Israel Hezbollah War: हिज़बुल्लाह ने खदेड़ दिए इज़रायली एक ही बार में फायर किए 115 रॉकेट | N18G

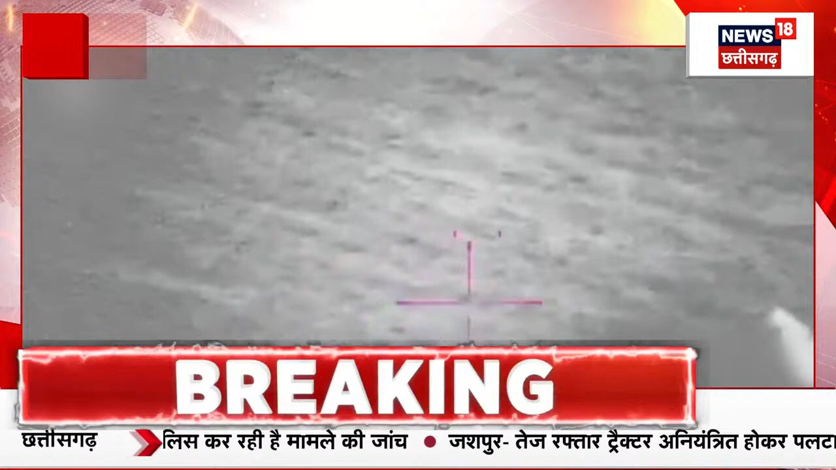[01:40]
اسرائیل کی سیما میں گھز گیا تھا اور اسرائیل کی وائیو سینہ نے سمدرک شطر میں لیبنان سے درش کی سیما کی اور آرہے ایک سندگد ہوائی ٹارگیٹ کو
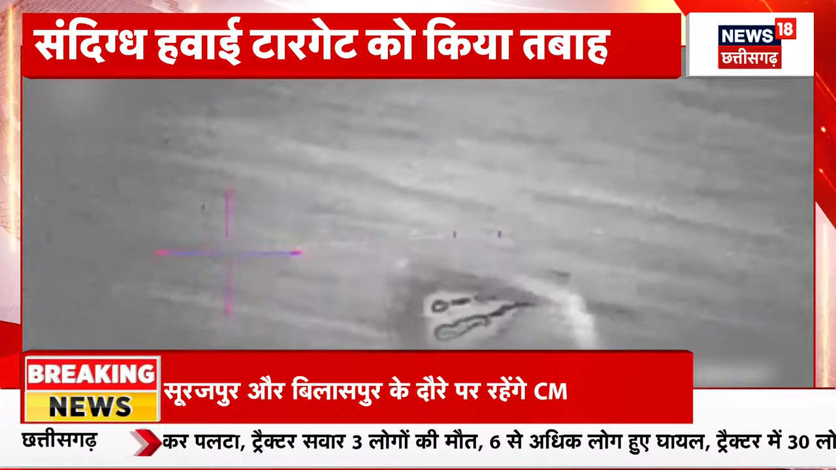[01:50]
تباہ کر دیا اور اس کی تصویریں جاری کی گئی ہیں اور یہ تصویر اس پکتاب کی سکرین پر آپ دیکھ سکتے ہیں یہ دراصل اس پورے حملے کے دوران جو سندگد ٹارگیٹ اس کی ہوای سیما میں گھز رہا تھا اس کو یہاں نیوٹلائز کر دیا گیا اور اس دوران کی جو ویڈیو فوٹیج ہے انفرنیڈ کیمرہ سے جو لینز میں لگے ہوتے ہیں فائٹر جیٹس میں لگے ہوتے ہیں اور
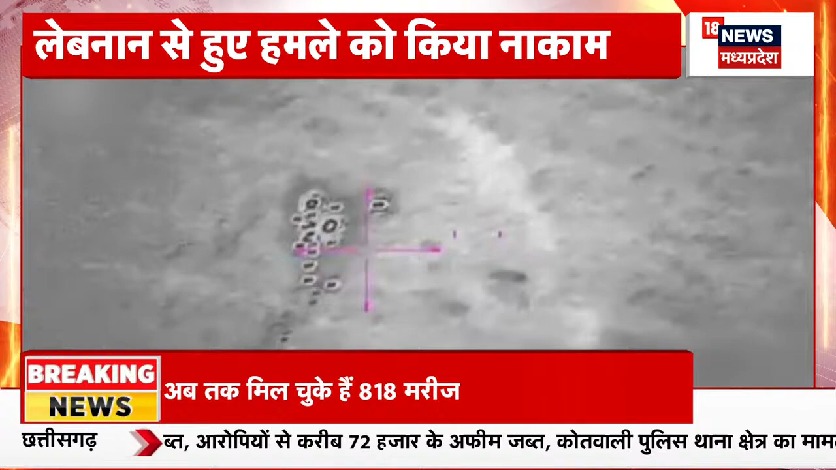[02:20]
یہ اسی دوران کی تصویر بتائی جا رہی ہے جس میں ایک سندگد ہوای ٹارگیٹ کو ہوا میں ہی نیوٹلائز کر دیا گیا